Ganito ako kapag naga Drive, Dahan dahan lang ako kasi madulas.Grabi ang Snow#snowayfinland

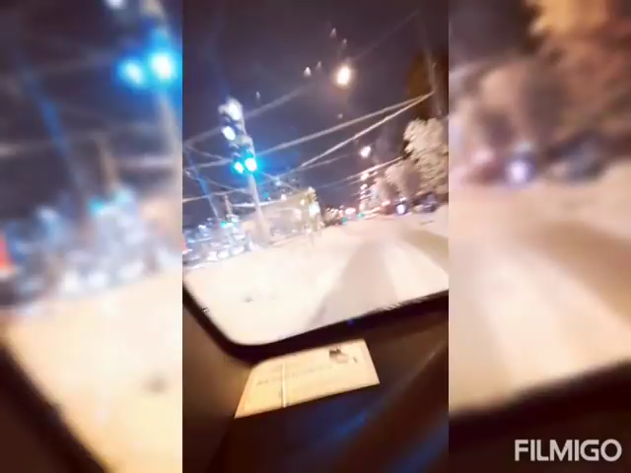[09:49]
Oh my kulay. Parang babaano. Ano ito? Ano na? Puro snow. My God. Okay. Ang hirap nang may snow, ha?